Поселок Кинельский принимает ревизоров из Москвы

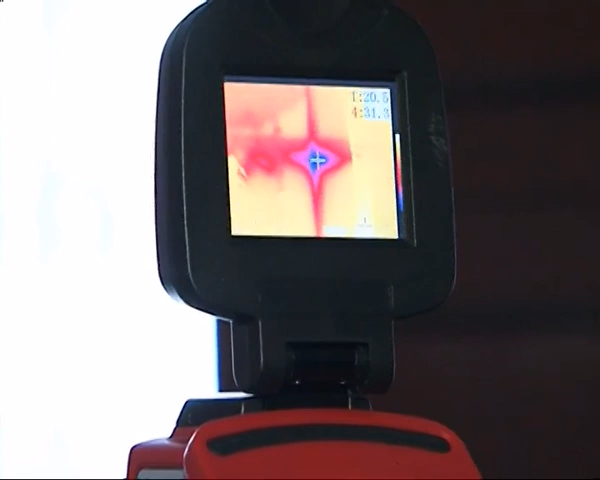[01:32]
И только специальный прибор выявляет, отчего – пустота прямо в стене над телевизором.